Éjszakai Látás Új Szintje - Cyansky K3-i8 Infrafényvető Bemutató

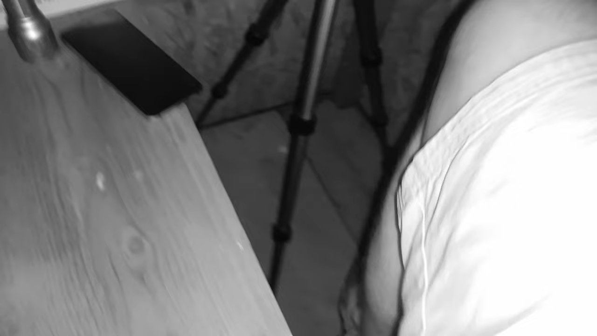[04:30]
Egyébként feliholt van. Egyébként látjátok, szépen besötétedett.
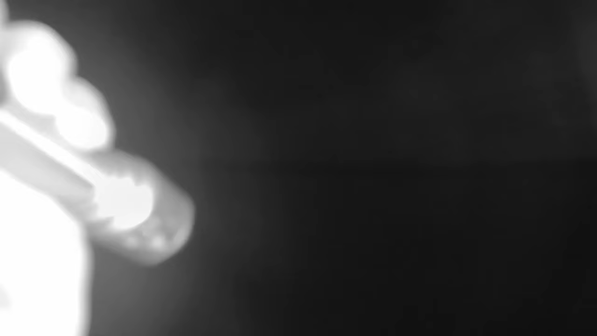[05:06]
Nézzük meg. Mindjárt meg is jelent a fény. Mi egyébként természetes módon nem jelenik meg, de ezt mindjárt meg is mutatom. Most megy a fényvető.